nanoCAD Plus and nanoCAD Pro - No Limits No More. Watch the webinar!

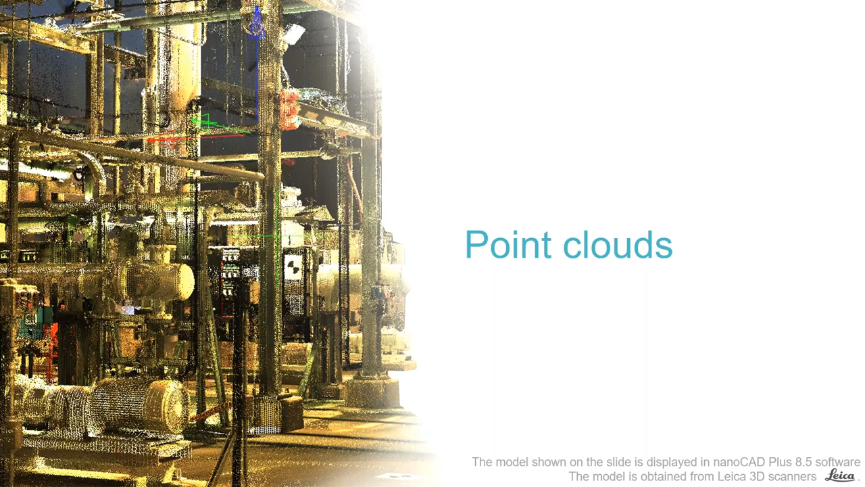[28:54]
Another capability that both NaNoCAD Plus and NaNoCAD Pro has is the support for point clouds. Now, this is not just point clouds from a coordinate measuring machine. This is from LIDAR data, which means that these images you're looking at here, they look like the solid images. They're actually clouds of points that were generated by a laser. And we're looking at tens of millions of points here.
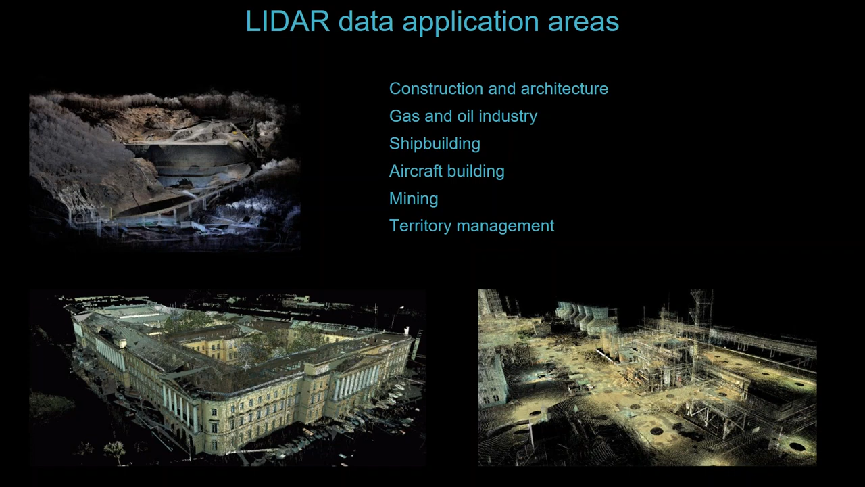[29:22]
With point clouds, you can do quite a lot of interesting things.
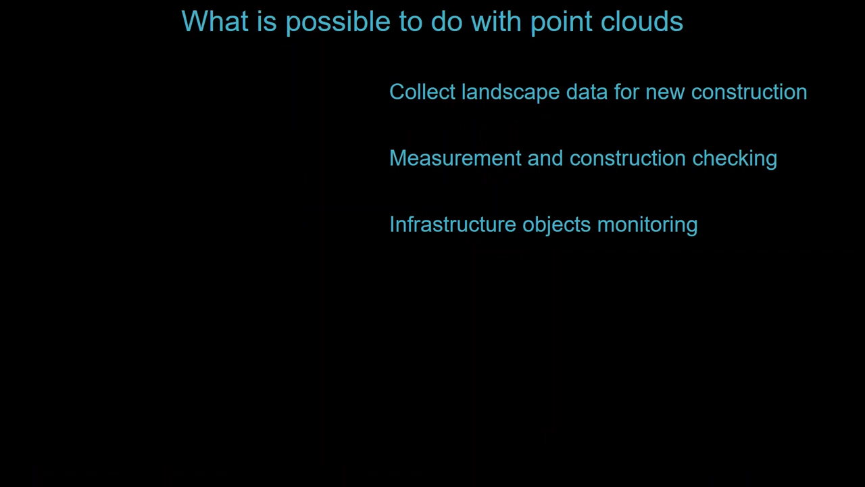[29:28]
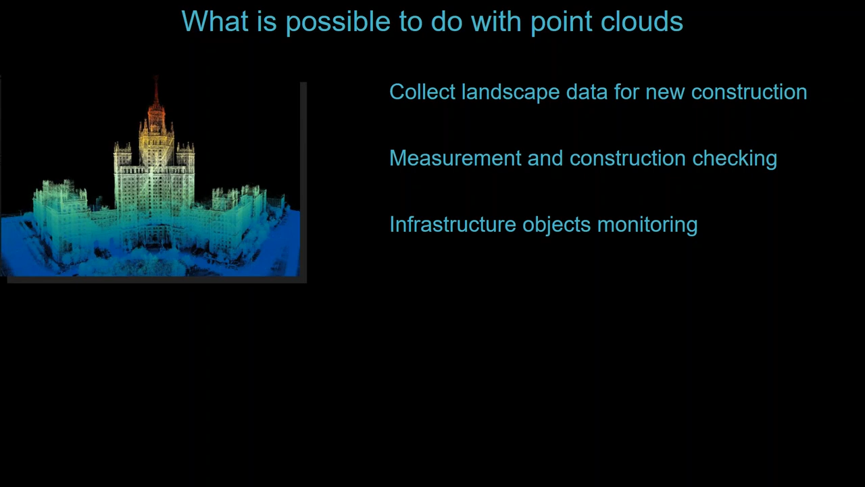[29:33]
Collect landscape data, new construction, construction checking, monitor infrastructure.
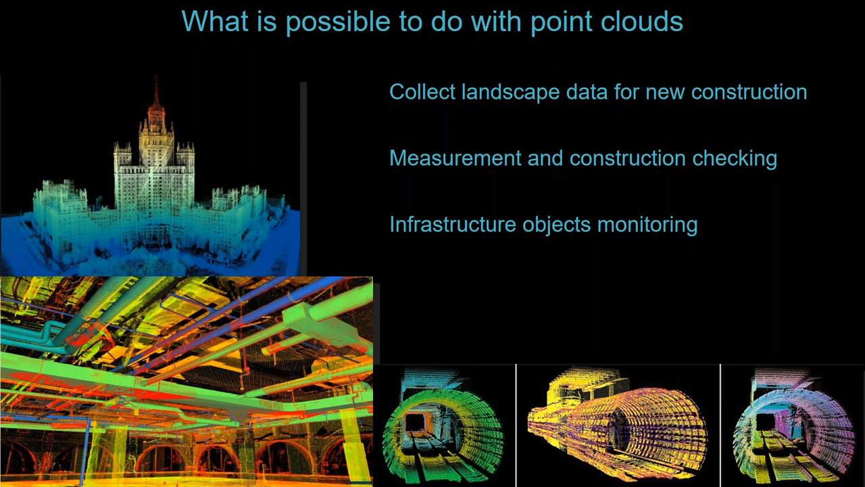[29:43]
One example I've heard is where they used LIDAR to scan airplanes after they had hard landings to see if they tweaked the airplane.
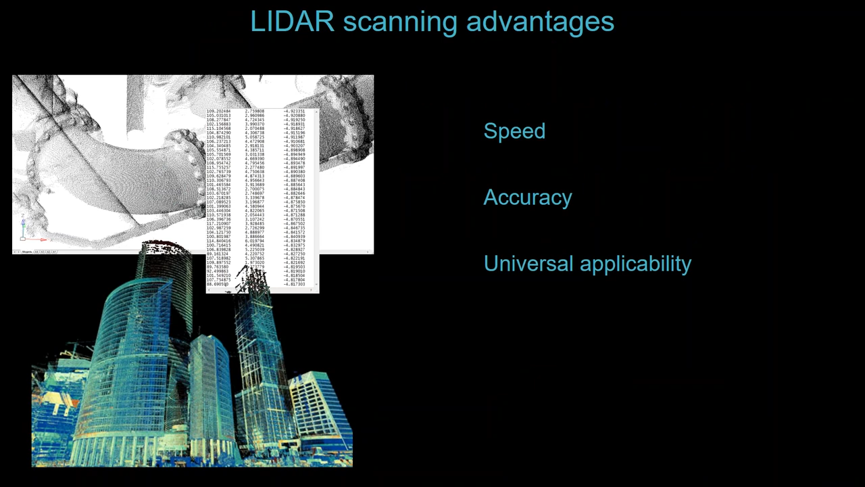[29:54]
Now, LIDAR, it can be very fast and very accurate. But you need to be able to handle the data very rapidly.
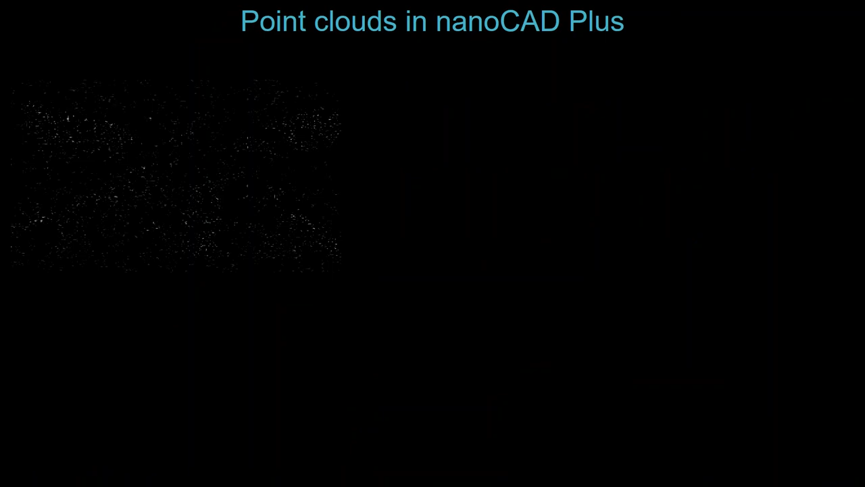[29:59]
And the point cloud support in NaNoCAD is not an afterthought.
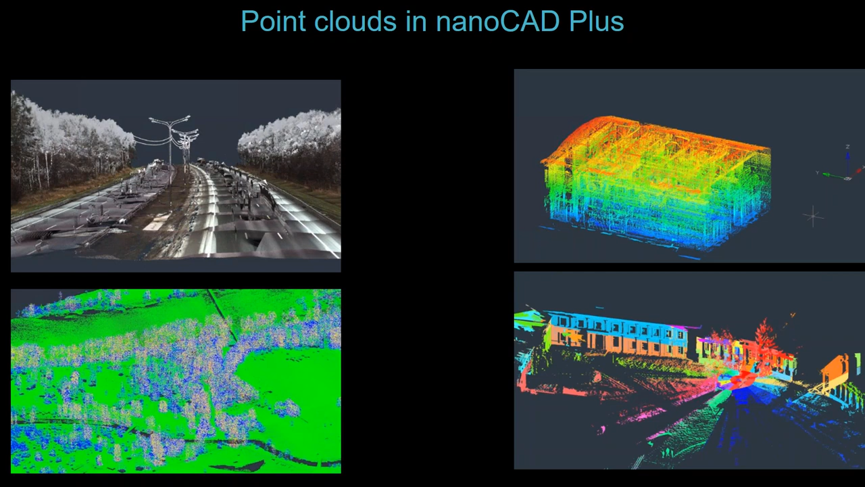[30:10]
It's actually built in and it's extremely fast and it can handle extremely large point clouds. These are massively large point clouds. You also can navigate easily through them. There are clipping and section tools and you can – there are also tools for navigating, such as orbiting, walking through or fly through.
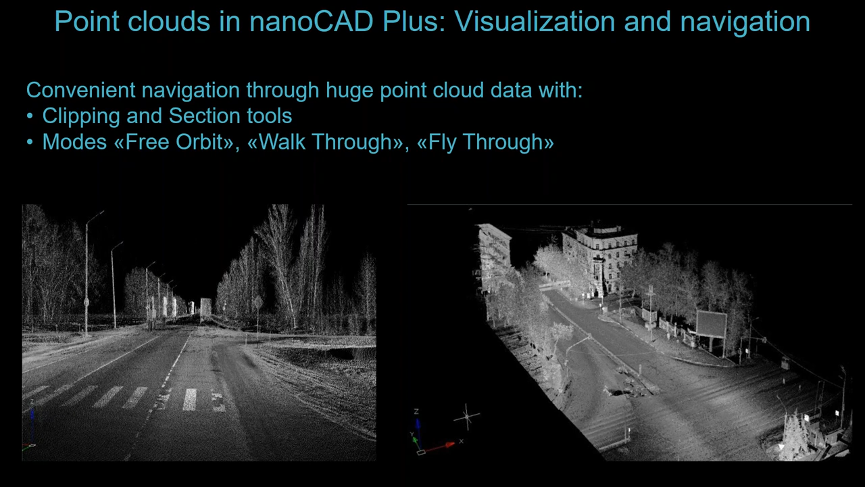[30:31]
And you can segment point clouds as well based upon color. It can be spatially based upon model structure,